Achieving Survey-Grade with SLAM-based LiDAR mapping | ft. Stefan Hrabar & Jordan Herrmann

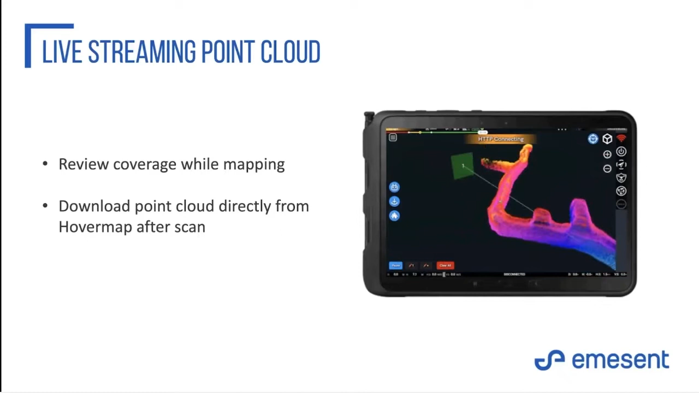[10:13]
And the new feature we've recently added is the ability to actually download a point cloud directly from HoverMap. So obviously we're running SLAM in real time for the autonomy and we now use that SLAM output and make it available to be downloaded through the USB thumb drive instead of having to post-process that on the laptop.
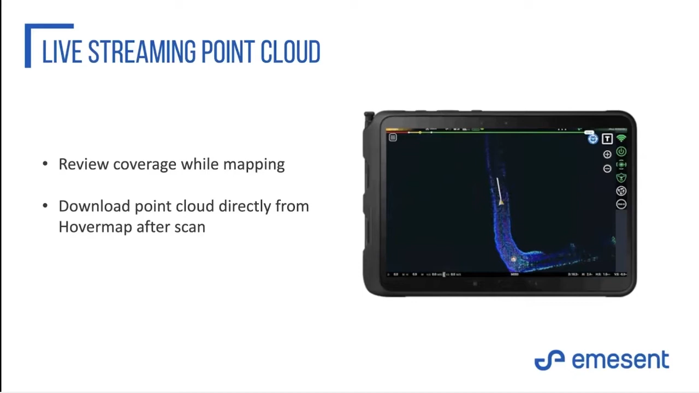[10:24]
And then lastly, the automated ground control feature, and Jordan will go into a lot more detail, but I just wanted to sort of give the rationale for why we've developed this capability and why I think it's going to be a game changer. So obviously SLAM has got a reputation now for being very versatile, quick to use and allows data capture in areas that were previously not really possible. But it does have some challenges.
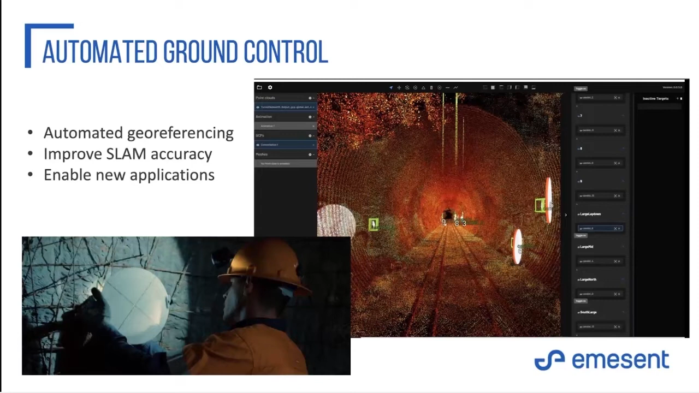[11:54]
And also in the post-processing workflow, we've put in a lot of automation to make sure those targets are detected and we do constellation matching. So I'll let Jordan go into a lot more detail in a couple of slides. And then lastly, from my side,
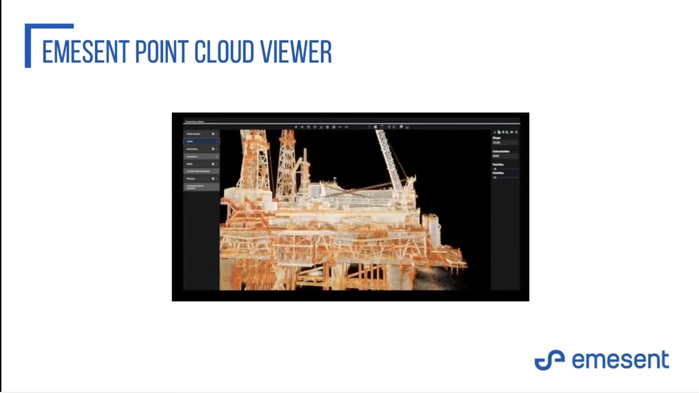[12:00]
I just wanted to point out we've actually released our point cloud viewer as well. So this is included with the GCP feature. And this has been developed from the ground up
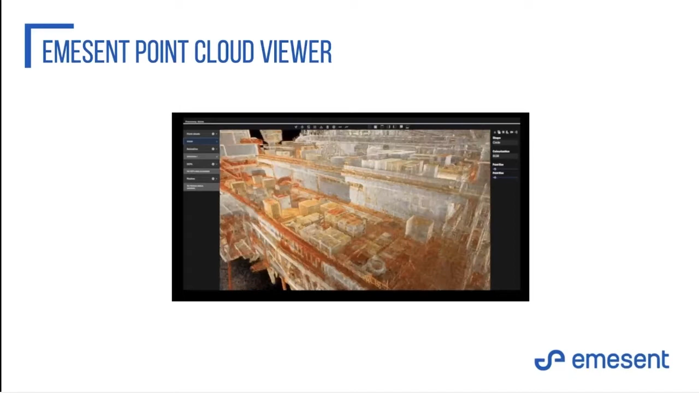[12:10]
to focus on loading very large point clouds very quickly to view them. And as part of the the ground control point feature, this viewer pops up as an option to view your point cloud and the tcps.
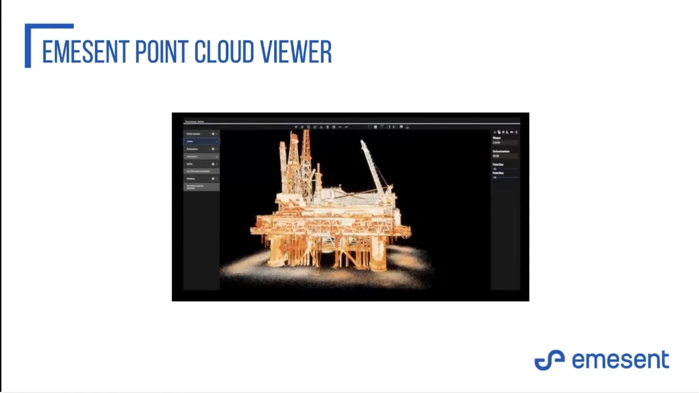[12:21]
But it is a standalone point cloud viewer so you can use that to open your last files very quickly and easily. Thank you so much for that Stefan.
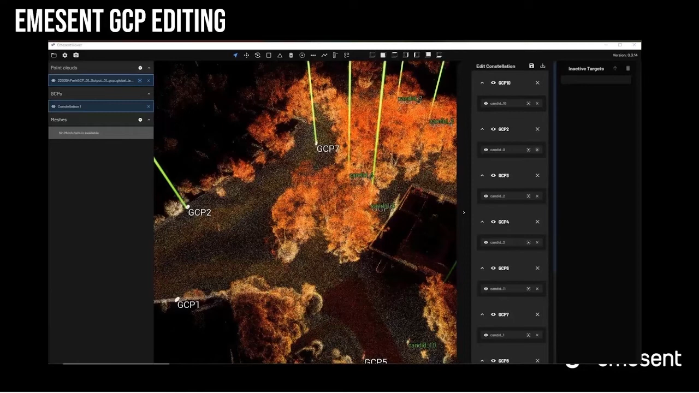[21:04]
Again, trying to eliminate that straight line set of coordinates or square ambiguous shapes. This is an example of a park right adjacent to where I live.
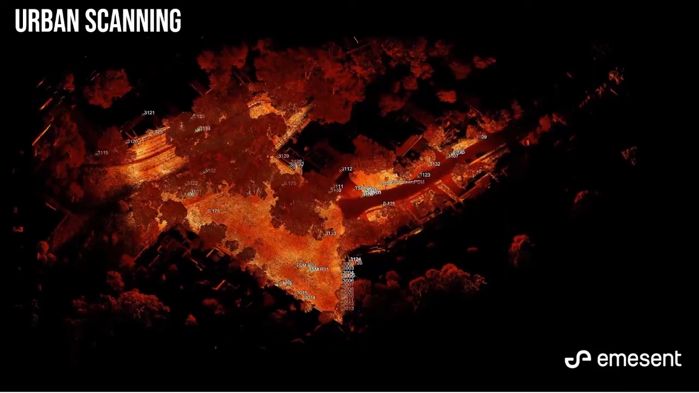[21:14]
And this survey was done with the total station surveyed just from one location with an array of checkpoints, some GCPs placed throughout the scene. Everything was observed from the high point shooting across and allowed a really good, I guess, examination of information pre and post GCP. So the GCPs in the scene were 350 millimeter diameter, it's a 175 radius.
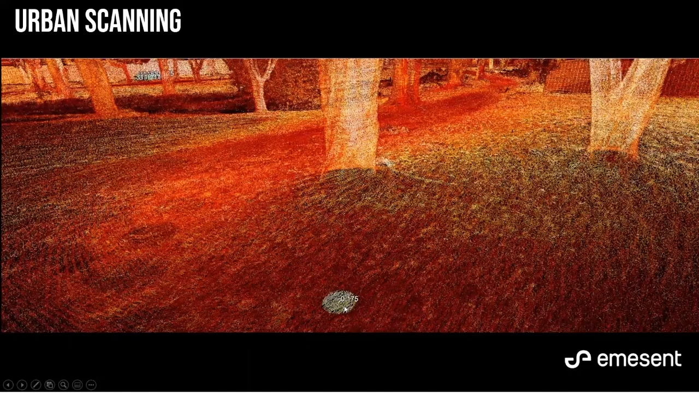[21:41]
They were kind of laid flat, they're bigger targets, laid flat throughout the scene, as well as the smaller ones which I use with a
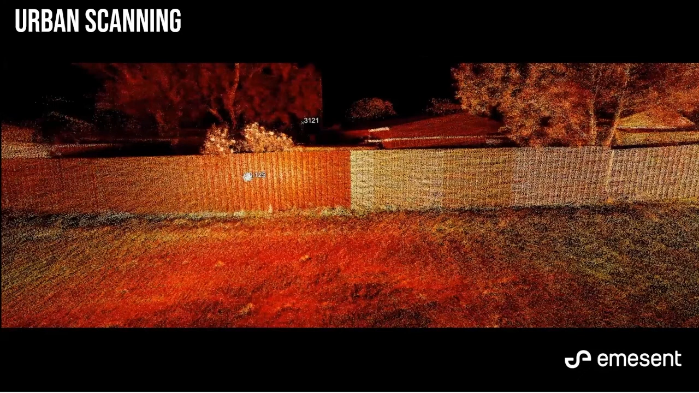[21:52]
magnetic backing and attached to just fencing and framework around the place. You can also see a checkpoint up the back. This is the curb edge, so a concrete curb adjacent to a bitumen road. Three checkpoints in that area, mainly showing the xy positional change here, but then also the elevation.
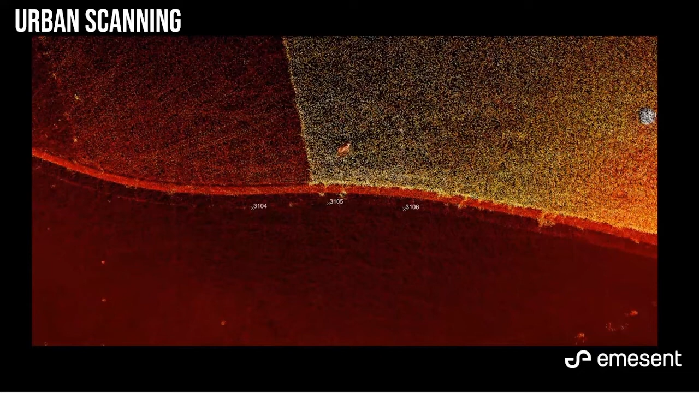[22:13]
So that's a hover map point cloud, overlaid with survey checkpoints, and just confirming elevation lines up.
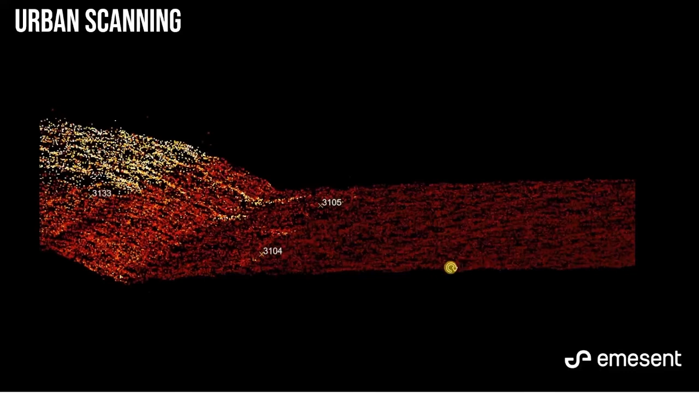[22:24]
You can really see that curb edge quite clearly as well. Various checkpoints throughout the place, fencing, sheds, other objects. These points aren't as good for elevation checks because it's not like a known point that's visible in the scan data,
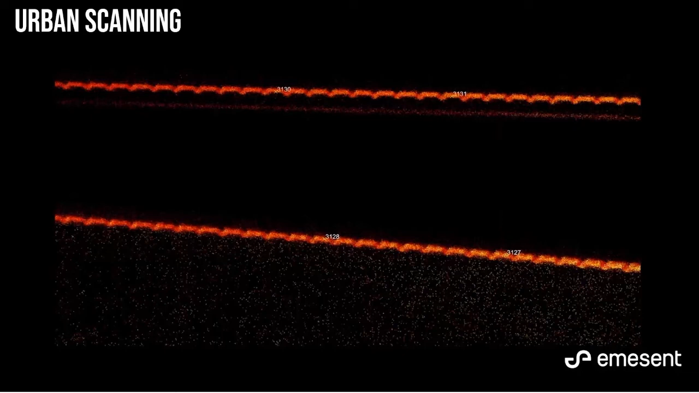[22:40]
but more the xy offset and again it lines up perfectly with survey control or check.
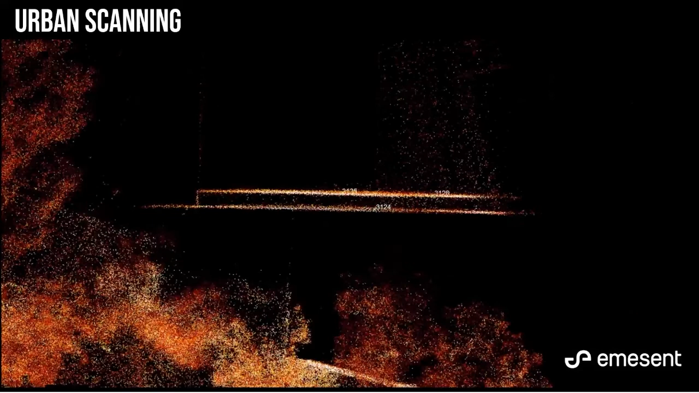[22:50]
Various other walls all scanned. We also shot in tree trunks and a park bench and yeah, a whole array of check shots. One of the things I love about the hover map coming from a predominantly terrestrial laser scanner background is versatility and like Stefan mentioned, you know, the one sensor being able to walk around with it,
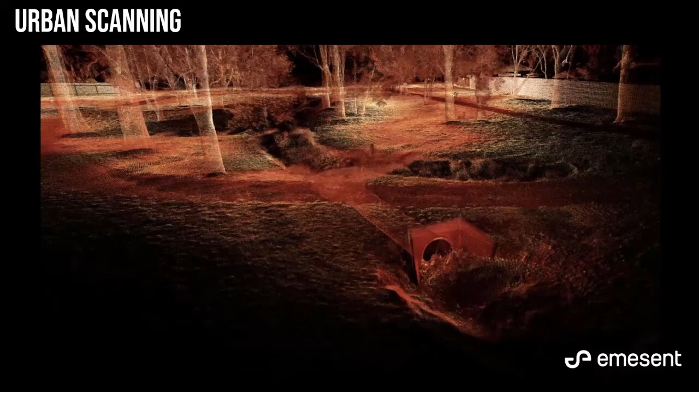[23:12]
drive around with it, fly around with it, enable full autonomous capture through heavily wooded or obstructed areas. Flying underground is awesome.
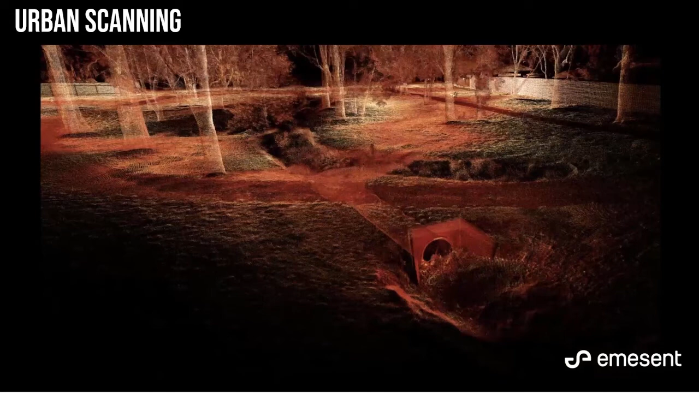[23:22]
So this whole scene, being able to capture with a different scanning device is not unheard of, it would be straightforward, but then scanning underneath a culvert in a creek area all in one data set in a matter of less than five minutes for the whole area is pretty mind-blowing from someone who has a terrestrial laser scanning background.